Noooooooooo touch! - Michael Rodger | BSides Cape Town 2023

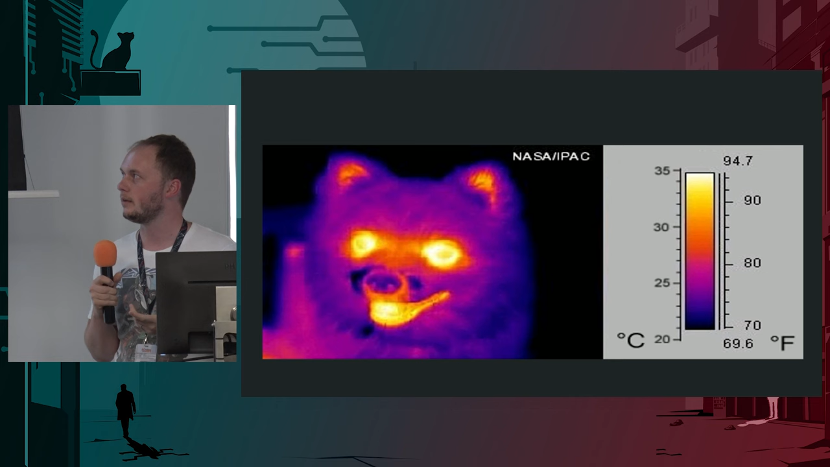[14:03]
On screen: scale top 94.7°F, scale bottom 69.6°F
And so as you can see, this dog has it's radiating some amount of infrared from its eyes and its mouth and its ears. And if the thing only responded, if the sensor only responded to naturally occurring light, or like the presence of infrared light, then if this dog opened its eyes inside a secure area, the door would open, and that's that's stupid. I mean, it weren't really, it's not the right wavelength, but you get the point. Like, it's too unpredictable. So what they do is, if you're using infrared for any kind of signaling application, including TV remotes, works on a very, very similar principle.
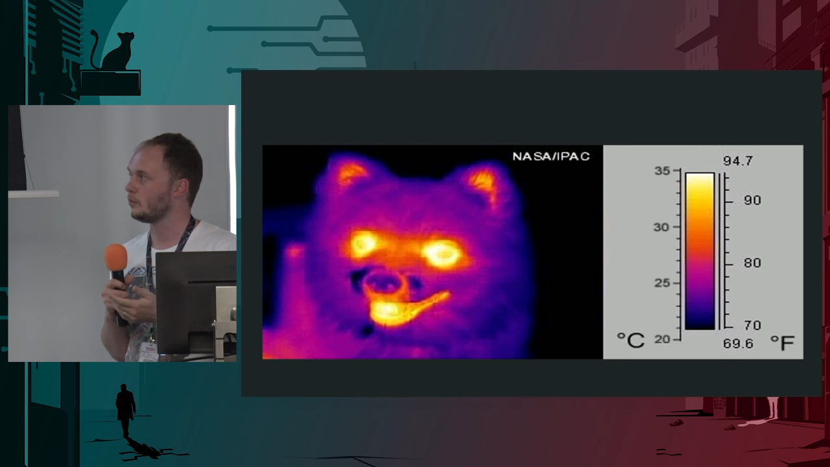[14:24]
On screen: scale top 94.7°F, scale bottom 69.6°F
TV remotes dictate a 38 kilohertz carrier frequency, but the principle remains the same. So instead of having on and off infrared, you've got a carrier, and if that's present, then you have an on signal.